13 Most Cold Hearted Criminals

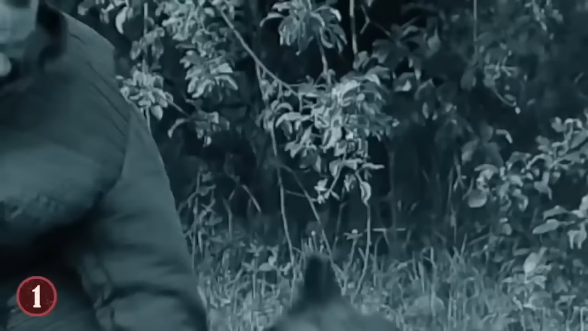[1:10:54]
Baig kicked the beast a few times until it let go and scampered away.